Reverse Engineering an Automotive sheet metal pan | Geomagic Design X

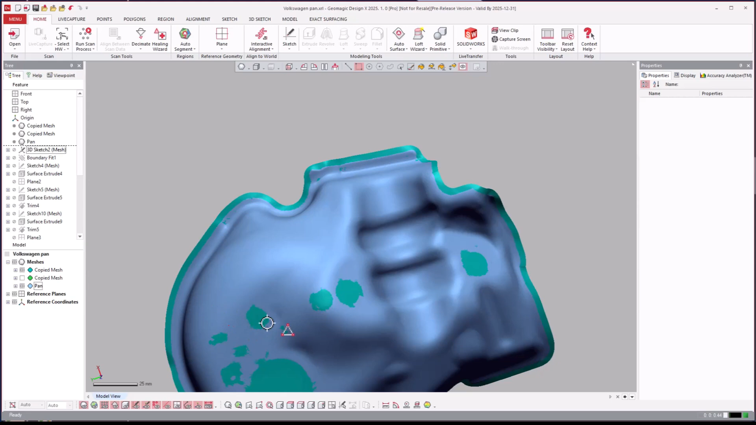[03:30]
thickness mesh with all the holes removed and work with it first and then thicken it to create the part from there
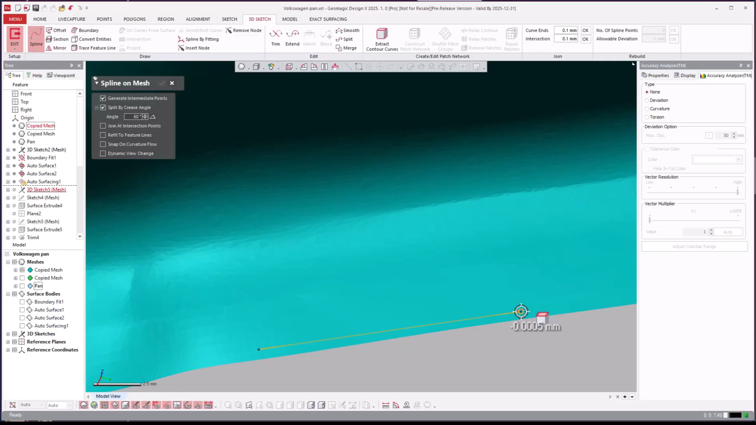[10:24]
so i'll go ahead and just draw some patches
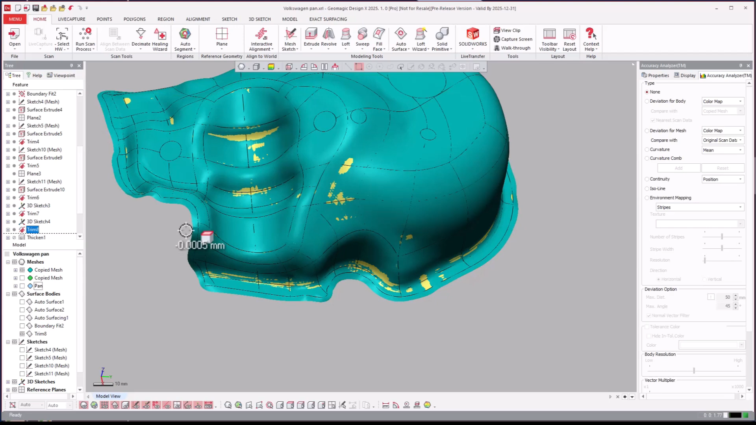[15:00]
edge of you can actually extract a spline this spline right here
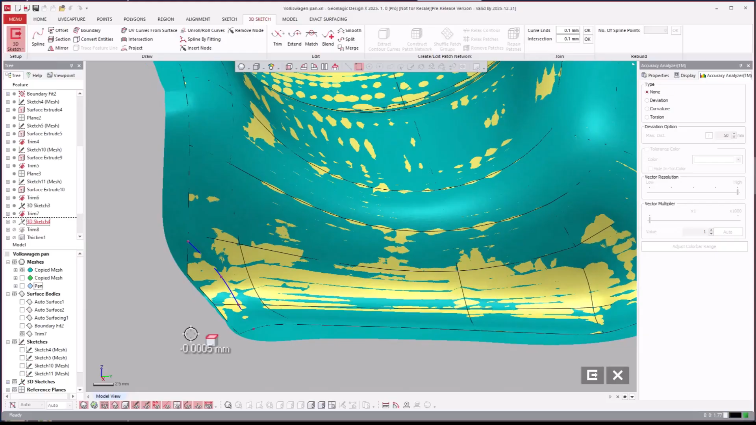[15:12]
you see that they went ahead and just drew that following the other not this one but the original right there and then trimmed it off
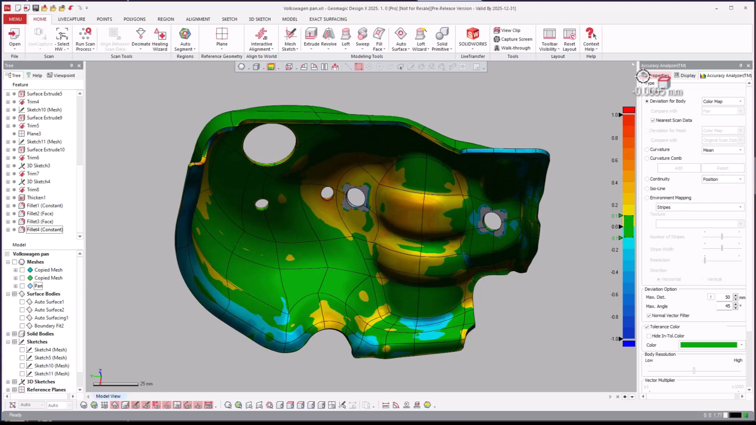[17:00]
you know we reverse engineered the top side but it's not going to be exact constant thickness there so really cool